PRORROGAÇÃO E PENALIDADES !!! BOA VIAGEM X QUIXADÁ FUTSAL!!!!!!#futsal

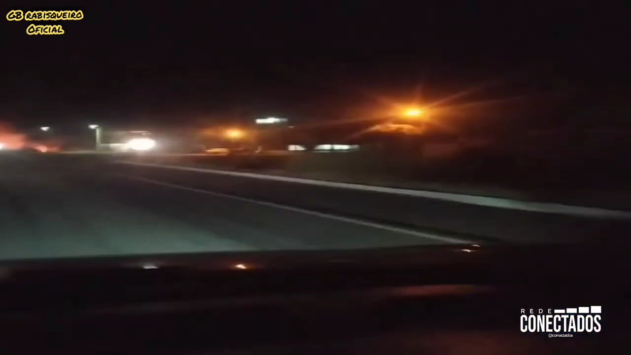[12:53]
Inclusive nós já temos as imagens aí através dos colaboradores. A gente está buscando saber maiores informações, mas até então esse incêndio está na vegetação ali do bairro Recreio, às margens da BR-020.